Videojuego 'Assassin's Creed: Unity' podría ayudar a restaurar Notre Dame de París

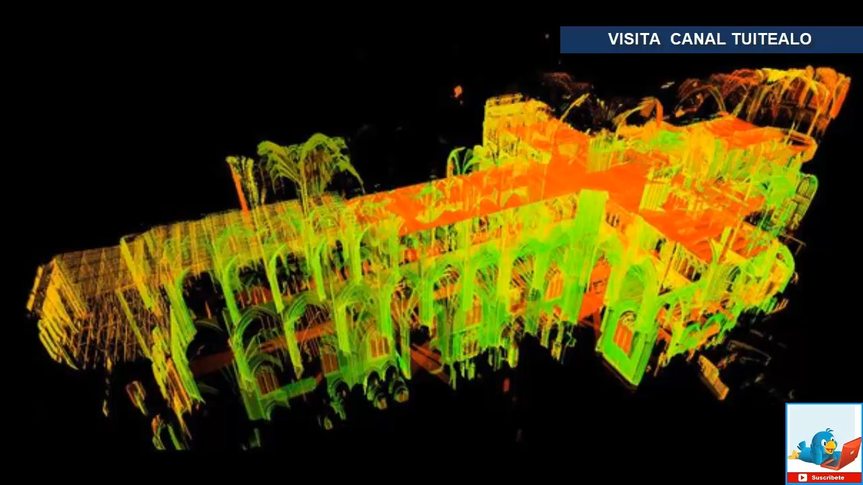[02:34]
Cada medida está representada por un punto de color, que crea una imagen tridimensional de la catedral de manera acumulativa, explica el perfil de la obra de Tayon en la revista de National Geographic. Si ha hecho su trabajo correctamente, afirmó Tayon, falleció a fines del año pasado, a la revista, el escaneo es preciso dentro de los 5 milímetros, metros.